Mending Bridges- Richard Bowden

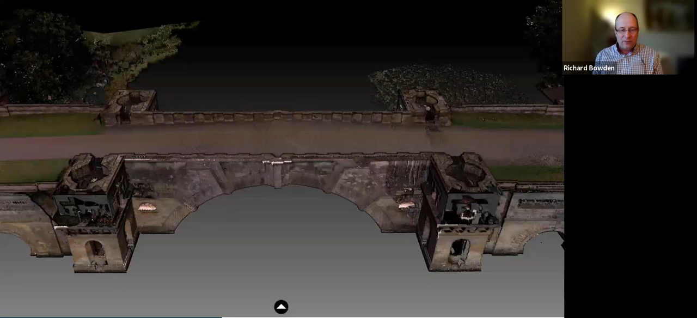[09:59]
So we've had a 3D survey undertaken of the bridge inside and out,
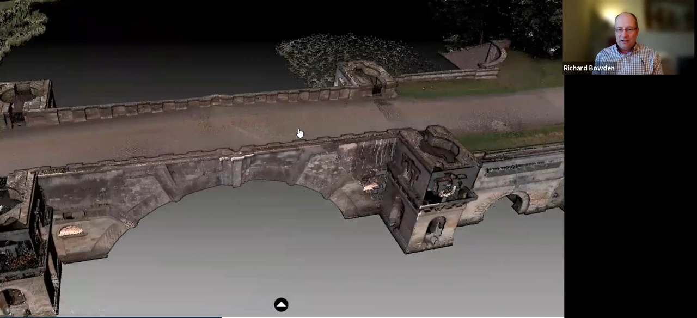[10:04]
including from drones, from boats, and from, deployed survey equipment.
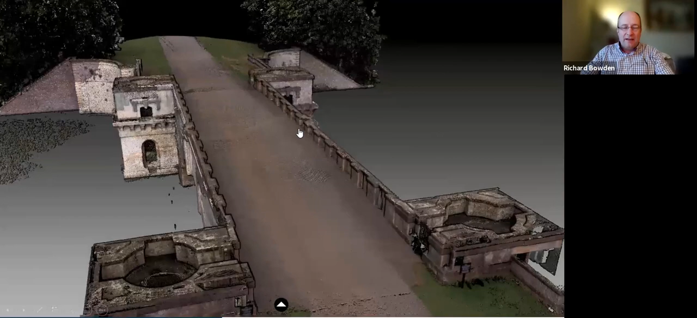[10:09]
So MK Surveys did this survey a couple of years ago now.
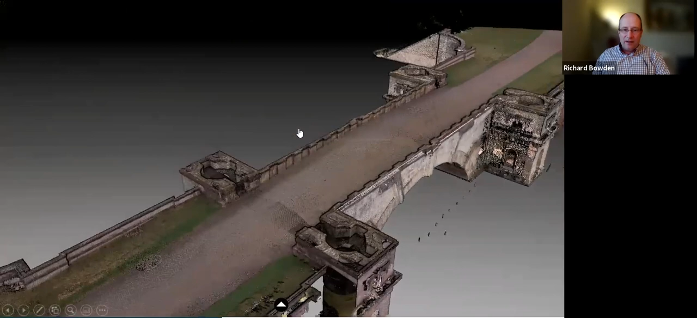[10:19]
and contraction, all the sort of tendering documents based on this data.
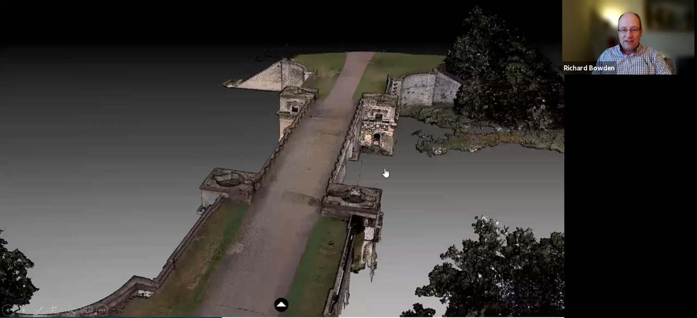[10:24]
And it's quite an amazing place, the bridge, because if we go to our next slide, it shows that there are spaces within the bridge. It's not just a solid mass.
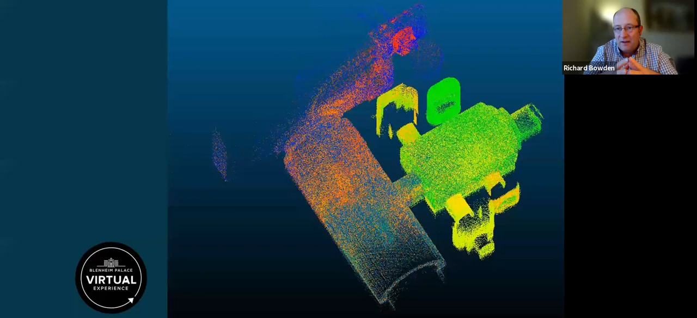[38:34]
And then as you get brighter, is the more passes and the more sort of hits you get. So that means we've now got a very true and accurate image of the bridge, and means that we can do some fun things with it, as in the next slide, which is a sort of video x-ray of the bridge.
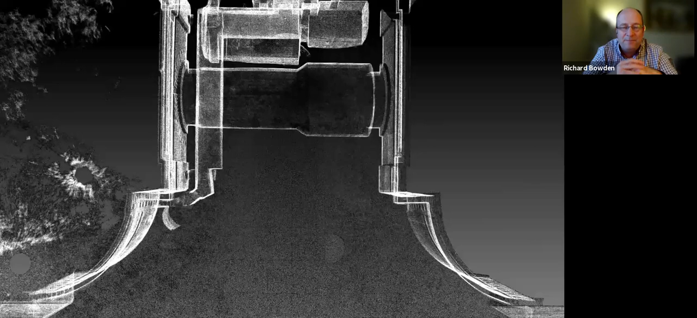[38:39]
It's a computer generated image,
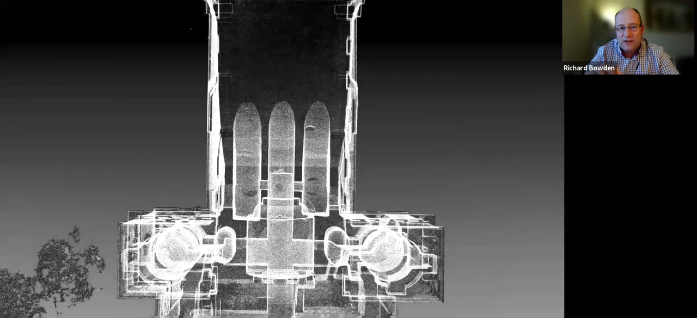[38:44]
but you can see the complexity of the depth of structure.
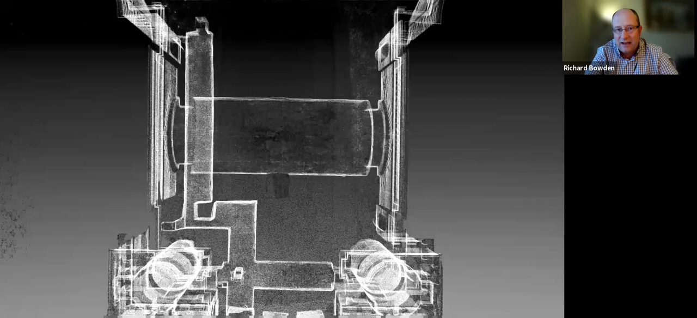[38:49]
So this, you can sort of see each different level of the bridge and the arches and the
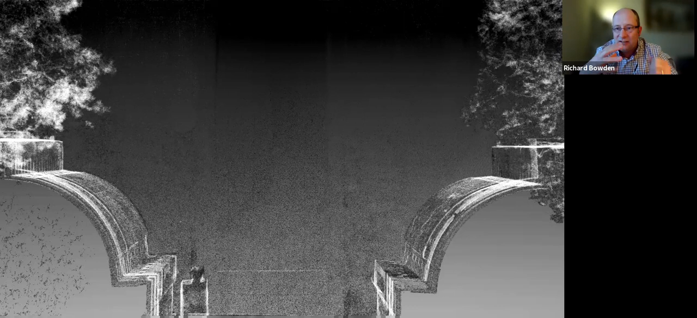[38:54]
sort of interrelationships with the structures that we know and the gaps that we don't. But you'll see from that there's a lot of voids that are, even though it's more expensive to fill it in, have been filled in. Should we go through that one again, Richard, just to are they all voids, or are they just areas we don't know yet? So this is the very center of the bridge where you can you don't have access through, and the sort of lighter colors are areas which you've got access.
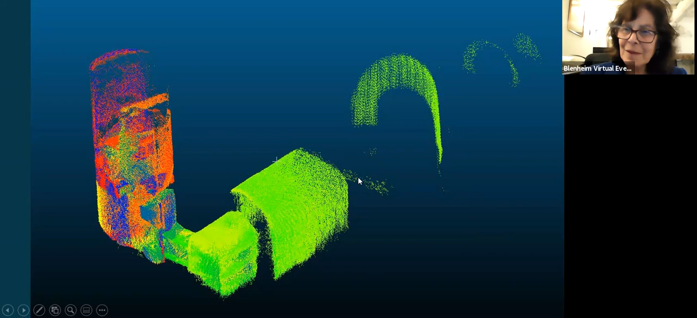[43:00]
And one thing we spotted in this image is, I don't really see, there's a sort of dark void after the first bit of green. There's a structure that sort of goes this way across the image. Yeah, that one. That is the crown of the top of an arch. Oh, right. With then the water level. So we've explored where the cursor is now, and actually under the water level in one of the tunnels of one of the arches of the bridge, you can see that there's another arch going across that way under the water. Oh. Now, unfortunately, it doesn't go very far. It goes, I don't know, about 10 feet in and then stops, and it's bricked up and it's a solid structure.
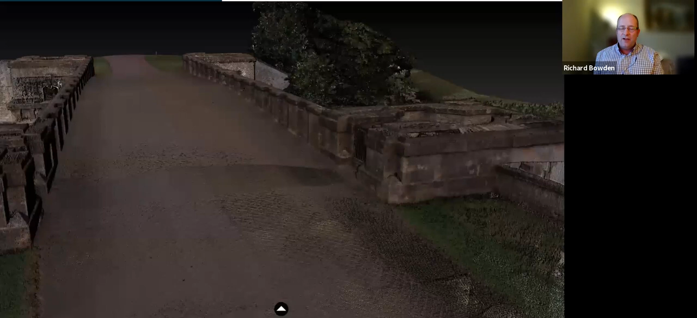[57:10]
and it just gives you an idea of what space we know about and what space we don't know about within the bridge. Okay, let's go.
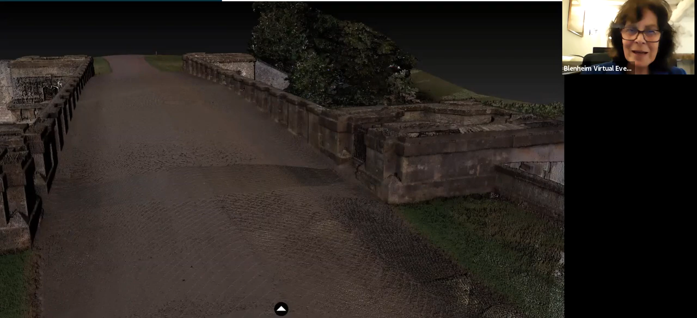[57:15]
So you'll see this is sort of diving into the structure.
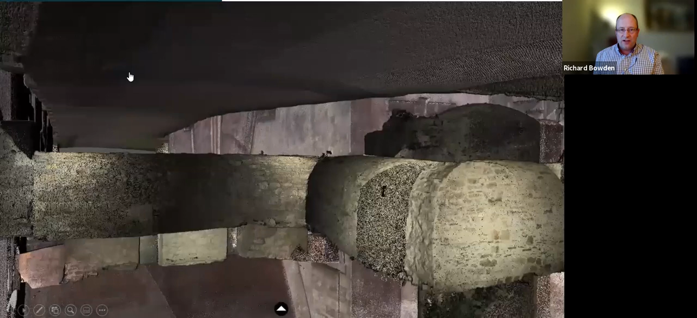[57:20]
All this sort of the buff coloured are the tunnels that we know about, or the rooms we know about, but all this space which is free is areas that we don't know about yet. Wow. Is that the curve of the main central arch? It is, yes. Yeah. So we've sat on one of the side arches here as we've dropped down through it. So yeah, these are the chambers that I was saying that you can get access to, and you can probably make out